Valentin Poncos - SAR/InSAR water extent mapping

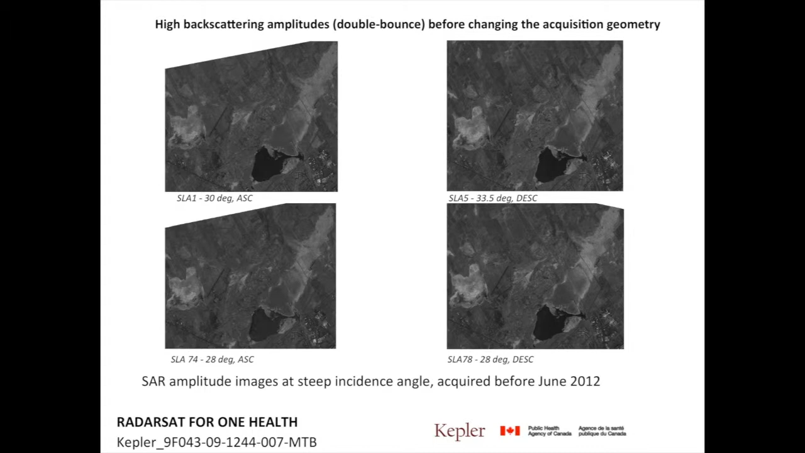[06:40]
and the high amplitude threshold for the double bounce water. put them together, and we have a water extent map combined from the surface and the vegetation. Later on, I had to change the incidence angle because I've been in conflict with Agriculture Canada. So I was forced to go with a shallow incidence angle of 42 degrees. And what happened? Everything disappeared. So now because of the path to the ground is too long, and the radar doesn't really hit the water. So it's very important the geometry of acquisition. So steep you get the water, shallow you don't get it.
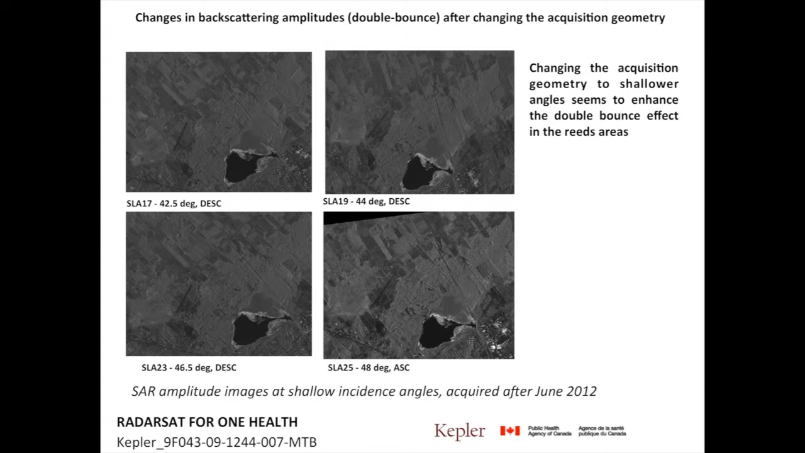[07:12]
But now I wasn't sure if this is because of the geometry or maybe the water dried up. So I went again into the field, and I went into the forest and it's all wet.
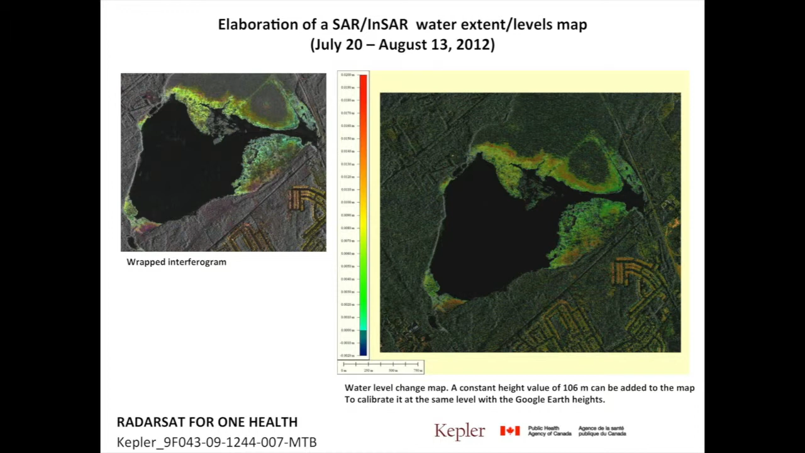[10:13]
And then I looked into each area separated to see what waters can I extract from this map here, this is the program. So I went here, I went there, I went here and there and see what's on the ground. And when I zoomed here in, I also went to the fieldwork there.